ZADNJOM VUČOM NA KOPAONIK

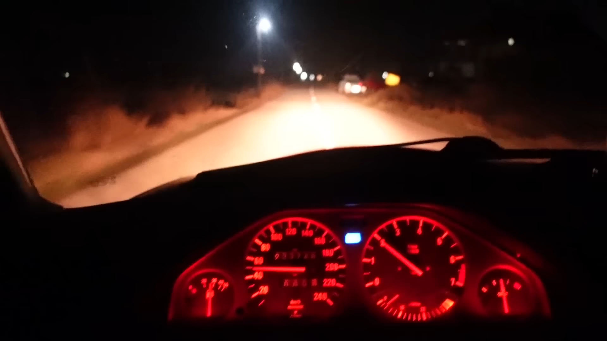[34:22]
Dobra su mi svetla, ljudi. Svetla su mi fulka. Više ovo kratka, ovo dugačka.